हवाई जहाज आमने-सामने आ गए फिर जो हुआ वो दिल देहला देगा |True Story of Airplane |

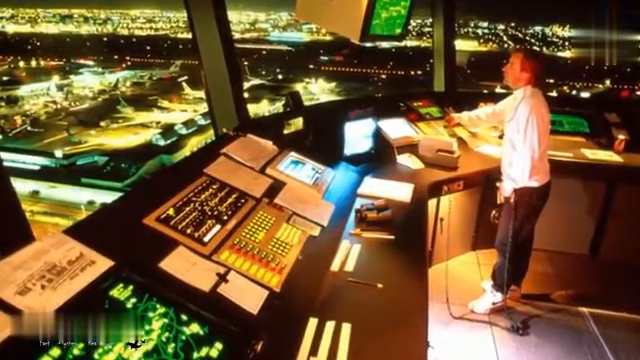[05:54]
विजूल अलार्म सिस्टम HTCA था ही नहीं जो ऐसे समय पर रेडार पर रेट साइन दिखा कर जोर जोर से आवाज करता है जिसके